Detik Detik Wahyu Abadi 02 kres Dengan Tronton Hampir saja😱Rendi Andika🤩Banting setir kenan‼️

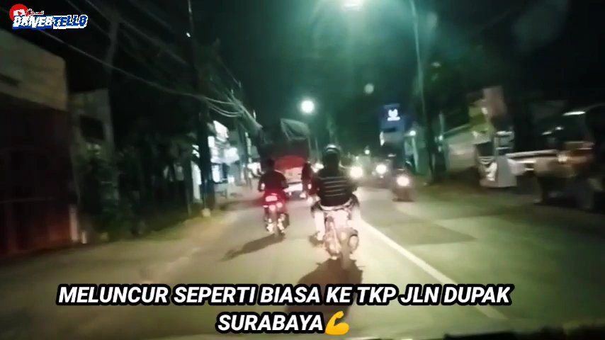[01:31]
Pak Detelo nyotreknya engkelan ya, sendirian dikarenakan CCTV semua udah pada sekolah ya.
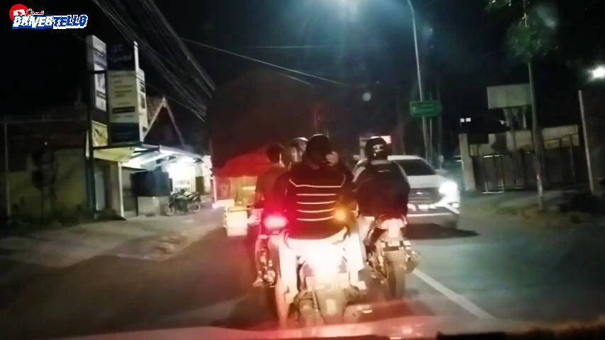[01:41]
Mudah-mudahan ketemu. Ini ada truk boys belok kanan, ini kayaknya muat plastik dari Blitar. Engkelan. Mudah-mudahan ketemu ya, enggak telat karena CCTV nya enggak ikut lagi.
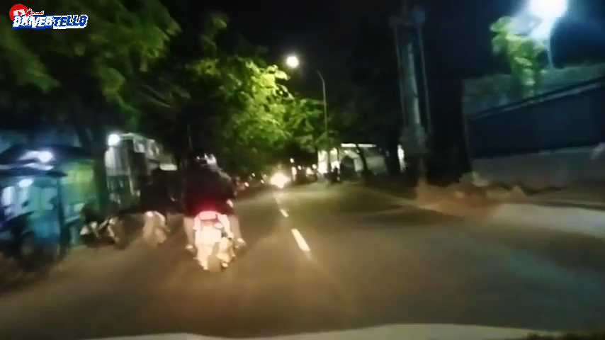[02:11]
Aduh, gimana Rohim, mudah-mudahan ketemu. Menegangkan ya, bobo kabeh, deg-degan. Rokokan dulu biar nggak tegang. Udah nyampe tol ya, tol Gunung Sari. Pak Detelo lewat Gunung Sari.